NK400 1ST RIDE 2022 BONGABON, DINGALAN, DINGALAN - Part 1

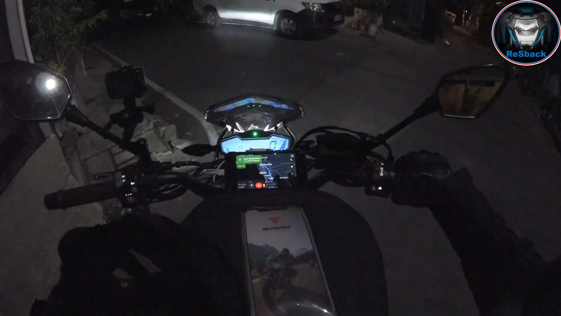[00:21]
So, engine heat-up muna tayo. It's 3:56 in the morning. Engine heat-up lang. Tabay, diretso na tayo ng PTT SCTEX.
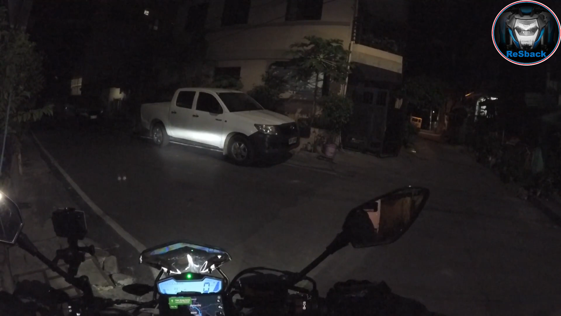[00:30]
Pupuliabutan natin sila ron. So, nabutan natin sila Dave nung 6 AM. Travel time 1 hour 41 minutes. Hopefully, maka 1 hour 41 minutes tayo. 41 degrees Celsius. So, running hour na. 4,455 kilometer ang ating reference point. Nag-full tank ako kagabi sa Quezon City. So, from full tank, naka 29 or almost 30 kilometer na ako. So, 45 yan, 46. Pwede na nating itakbo. Dahan-dahan.
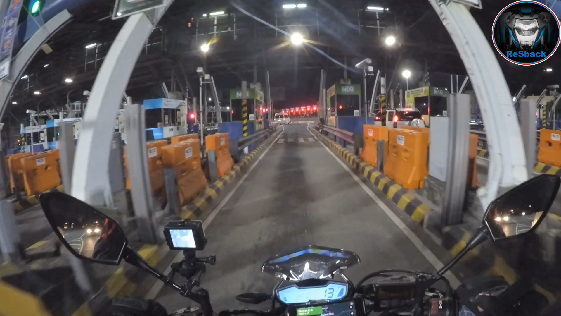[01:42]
Yun, may 1-1 pa pala ako. Sakto. Aras na. 4:22. Habol tayo. Wala, dito na tayo sa parte na Pampanga. Angeles. Okay, exit na tayo ng SCTEX.